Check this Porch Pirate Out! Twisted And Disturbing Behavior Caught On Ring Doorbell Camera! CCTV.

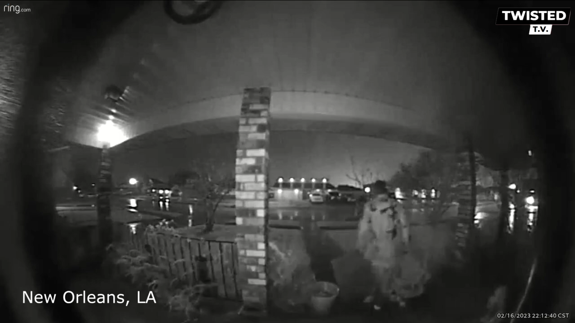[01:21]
New Orleans, Louisiana. Theft. This guy stole a rug from these people's front porch at night.
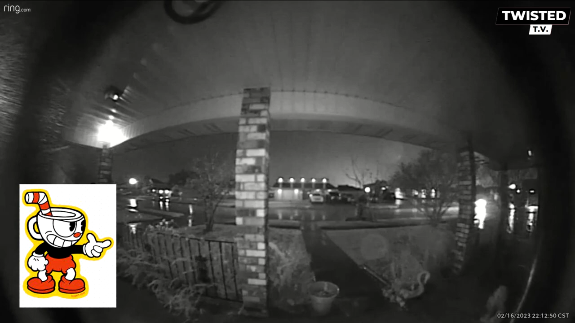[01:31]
What won't people steal these days? Does anyone recognize this man? These homeowners want their rug back.
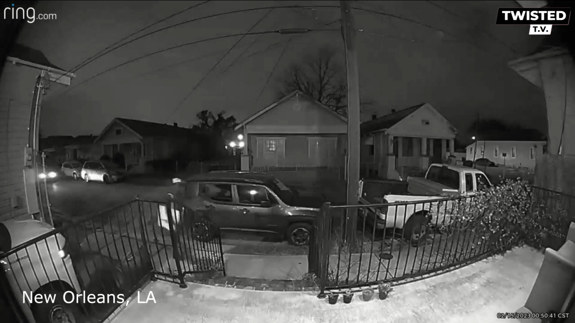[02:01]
A few nights ago this homeowner left his truck unlocked and someone stole some things. Sounds to me like this homeowner needs to subscribe.
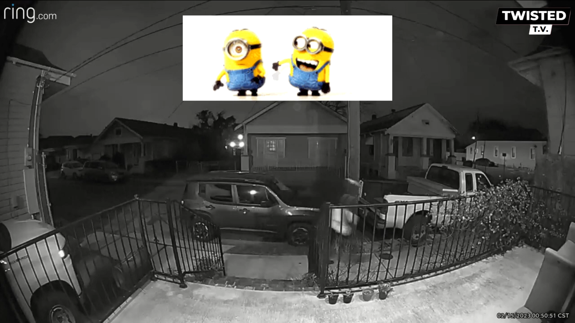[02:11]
I recommend he stops leaving things out and starts locking his shit. New Orleans, Louisiana.
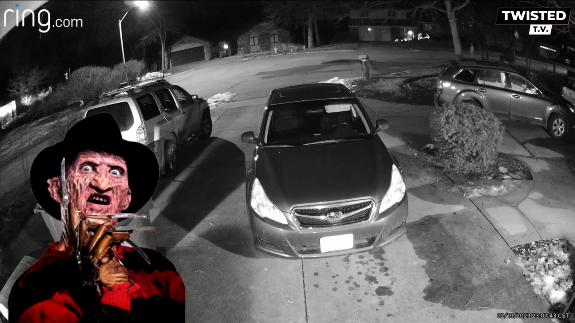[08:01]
Two men in masks and hoodies broke into these people's cars. Des Moines, Iowa
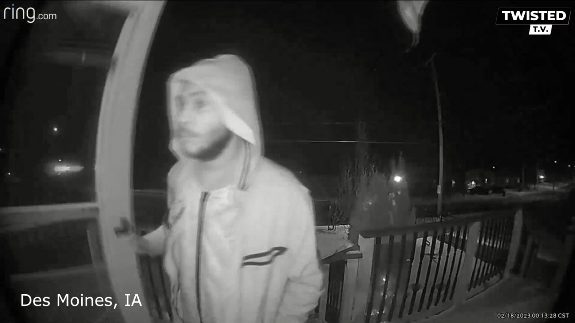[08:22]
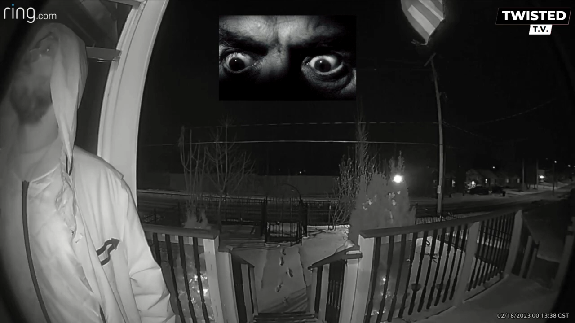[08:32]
We have another creepy door handle wiggler. Homeowner was alerted by his notifications and called the police. The man was gone by the time police arrived. Always keep your alerts on.